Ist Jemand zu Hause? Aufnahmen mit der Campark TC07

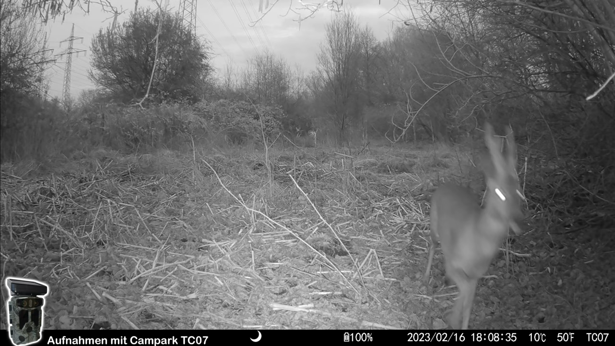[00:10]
Hallo liebe Wildkamerafreunde, heute wieder ein Film aus der Konserve, das heißt Aufnahmen, die ich mit der TC07 gemacht habe und noch nicht verwendet habe in einem Film. Zum Wegwerfen sind sie zu schade. Die Kamera hat keinen Ton und das hat Yavari operiert. Hier gibt es ein Video dazu, interessant zu sehen. Und weil die Kamera keinen Ton hat, unterfüttere ich sie heute mit etwas Musik und Vogelgezwitscher.